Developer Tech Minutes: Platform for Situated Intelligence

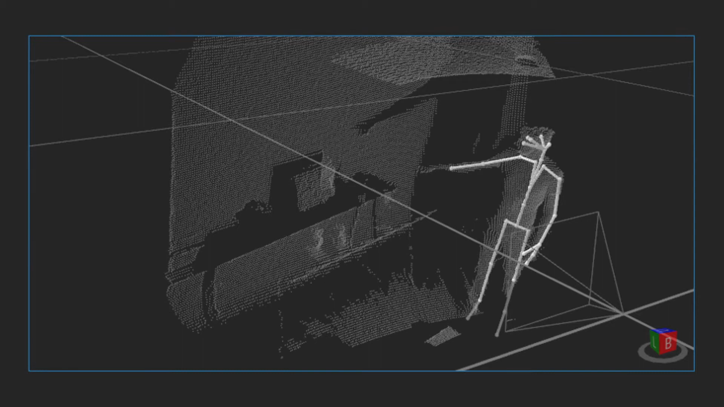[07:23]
We detect when the person raises their arm and points and compute the direction in which they're pointing.
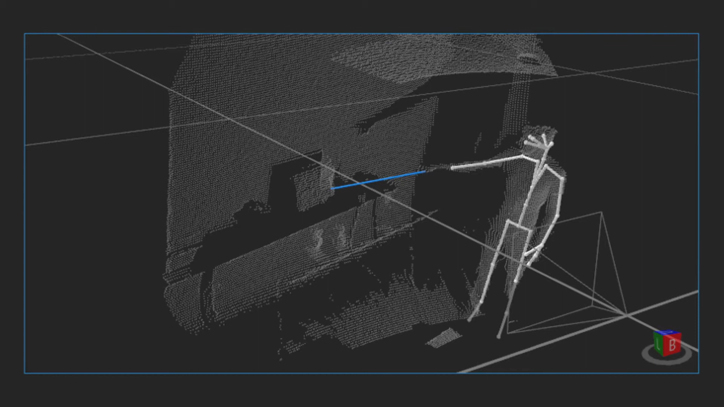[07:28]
We intersect that direction with the depth mesh and take
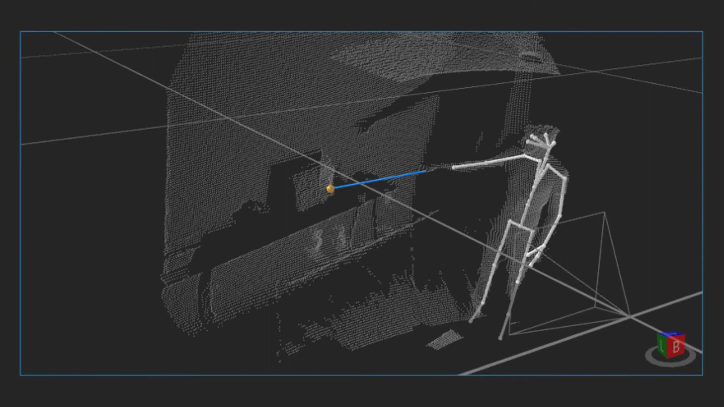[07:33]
that orange intersection point and project it back into the RGB camera of the Azure Kinect sensor.
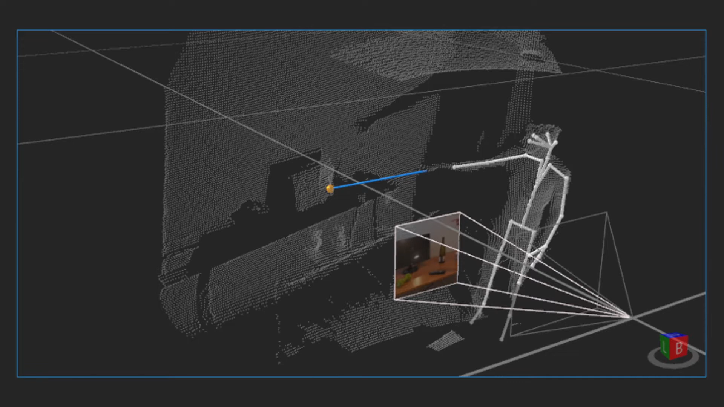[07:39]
We crop an image patch around that projection point and send that up to Azure Computer Vision Service to do object detection.
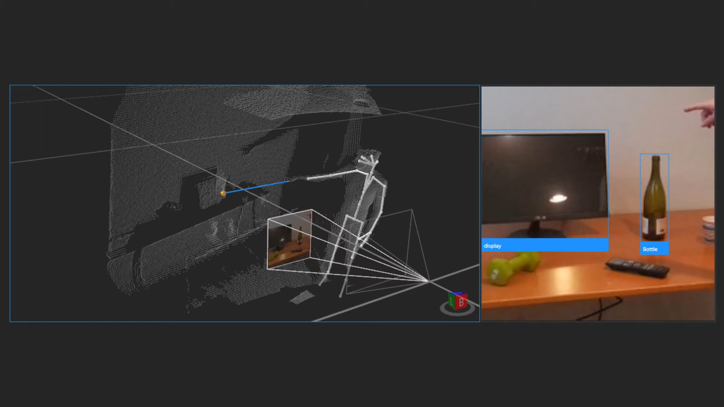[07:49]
In parallel with all of this, we capture data audio from a microphone and segment it using voice activity detector and perform speech recognition again using cloud services.
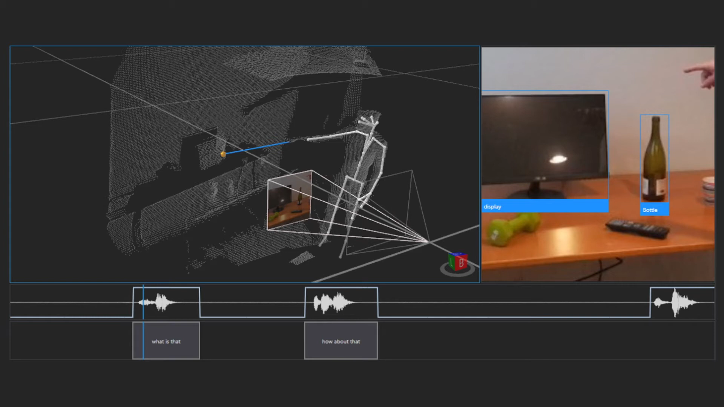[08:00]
The idea being that you can walk into a room, point to an object, say what is that, and the computer understands what you're pointing at. Now this is just a small sample application. It's a couple of hundred lines of code.